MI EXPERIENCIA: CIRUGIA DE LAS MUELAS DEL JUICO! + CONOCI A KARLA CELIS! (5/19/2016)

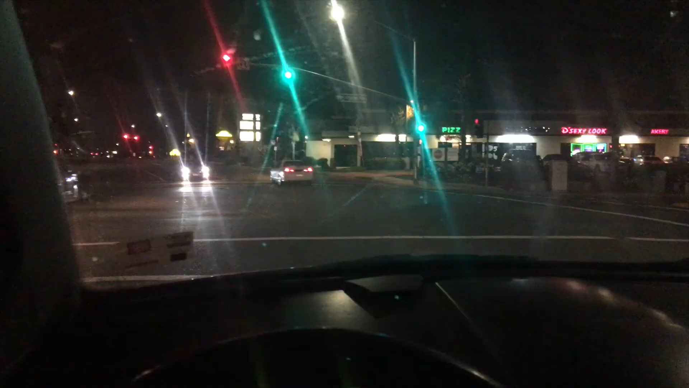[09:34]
Miren, aquí estoy. Y tengo las luces de emergencia, miren.
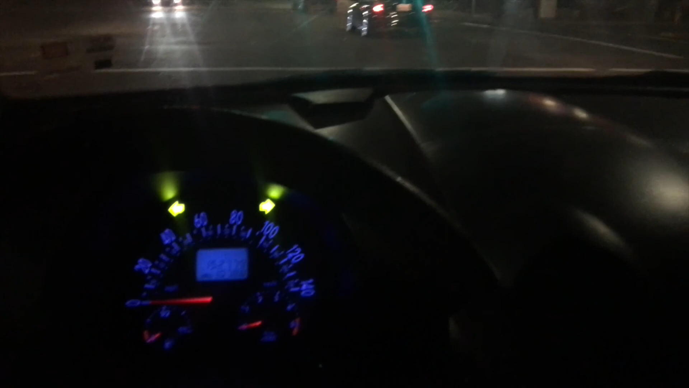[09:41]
Y carros se ponen atrás de mí y me empiezan a pitar que me mueva. Yo como que, miren, no pueden ver que no puedo mover mi vehículo, así que voy a estar aquí. Y no lo puedo mover a ni una parte.
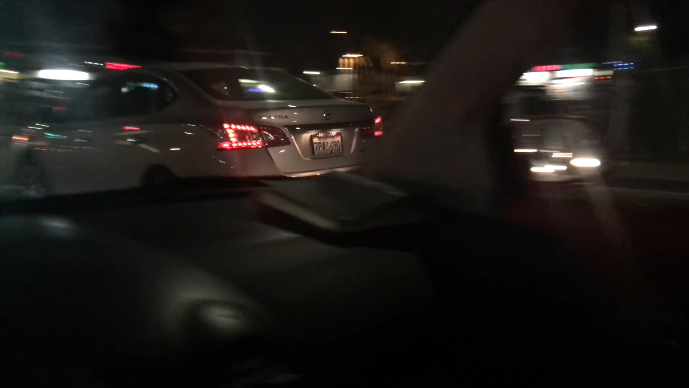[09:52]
No sé si lo puedo mover para allá o qué puedo hacer porque vienen carros y es medio peligroso. Así que ni modo.